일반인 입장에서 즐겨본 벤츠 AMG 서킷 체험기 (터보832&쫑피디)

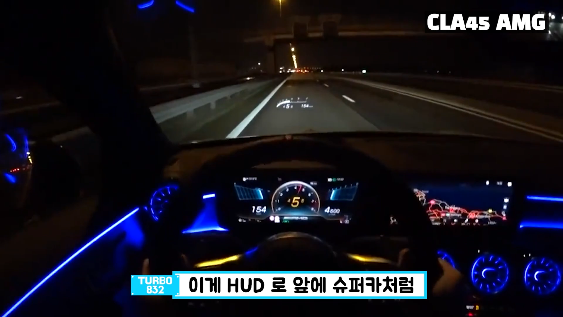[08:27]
슈퍼카처럼 RPM이 차는 게이지 이렇게 차는 거 있잖아 그렇게 돼 있고 계기판도 되게 디자인이 멋있다